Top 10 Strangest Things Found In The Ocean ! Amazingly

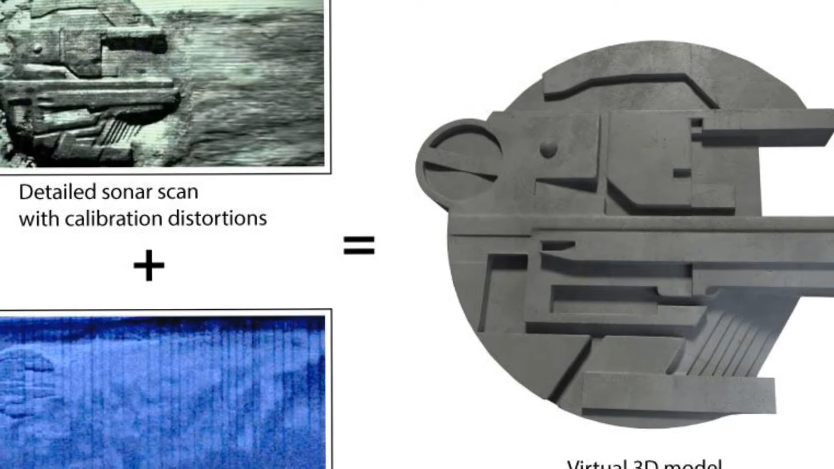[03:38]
Ocean X, a team of Swedish treasure hunters, found a strange object at the bottom of the Baltic Sea.
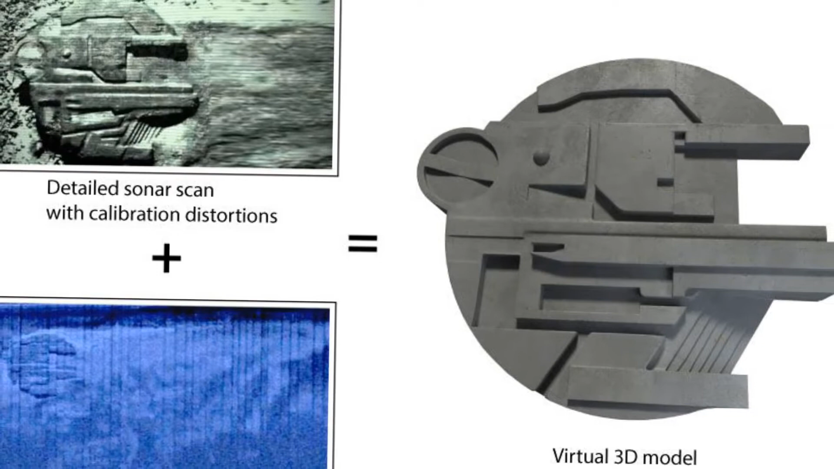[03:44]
This object is 60 meters in diameter and 4 meters thick, located over 80 meters down in the international waters between Sweden and Finland.